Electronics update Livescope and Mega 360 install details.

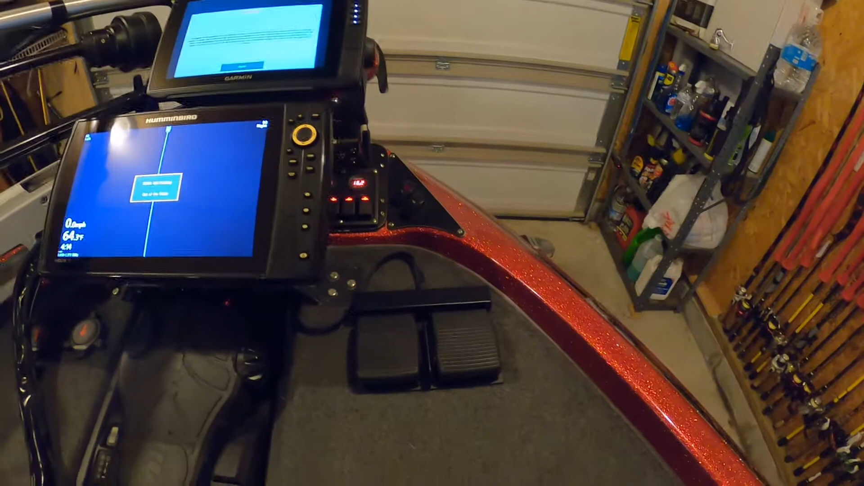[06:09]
and put a strap on that for when I'm traveling on the water. It gets rough. That thing's going to bounce around.
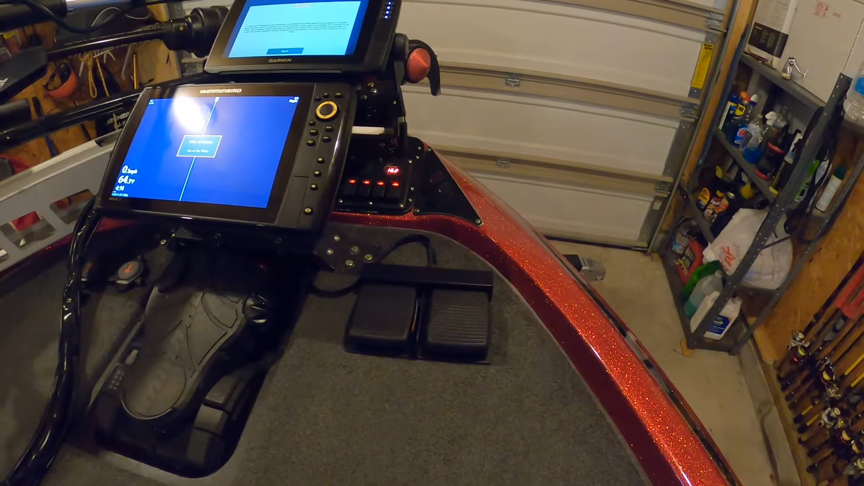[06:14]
I left plenty of cable out here as I'm using it.
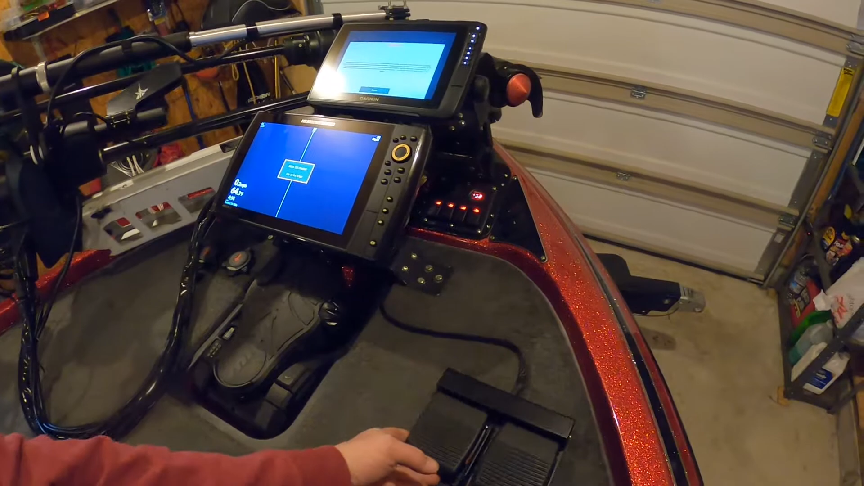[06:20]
I can move it around to whatever's comfortable, get it out of my way if I need to be.